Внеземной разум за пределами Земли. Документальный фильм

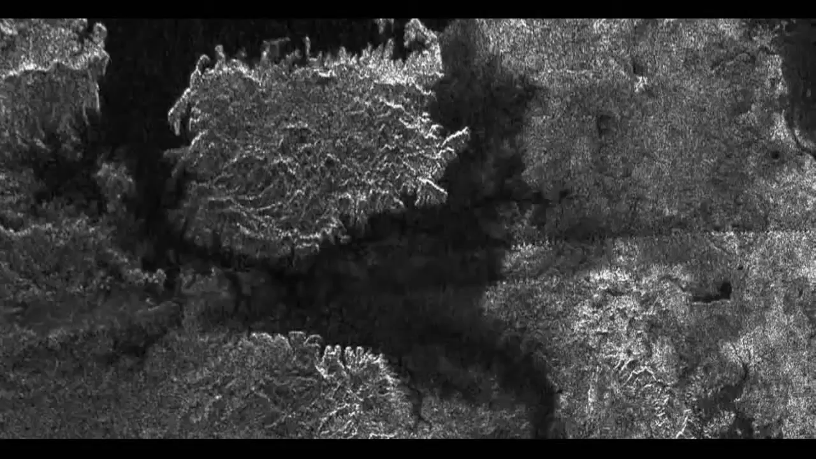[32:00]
Дальнейшие облеты обнаруживают, что это лишь один из водоемов, которыми усеяны как Северный, так и Южный полюс.
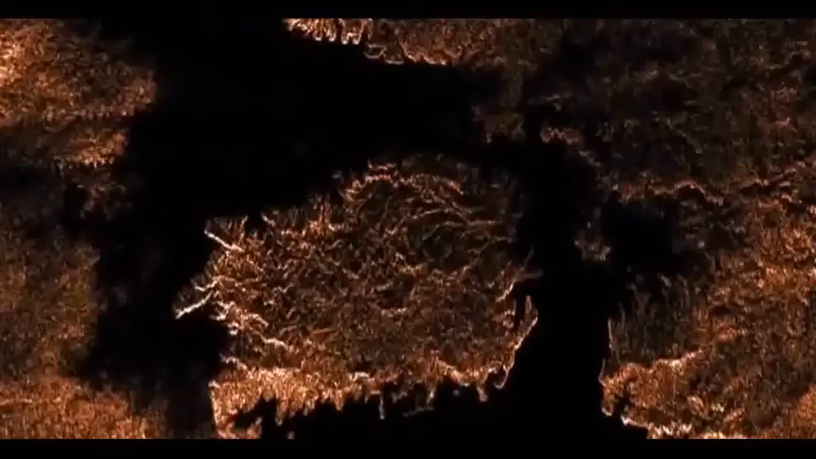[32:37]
анализ света, отражаемого от поверхности озер, показывает, что они наполнены сверхохлажденным жидким метаном и этаном.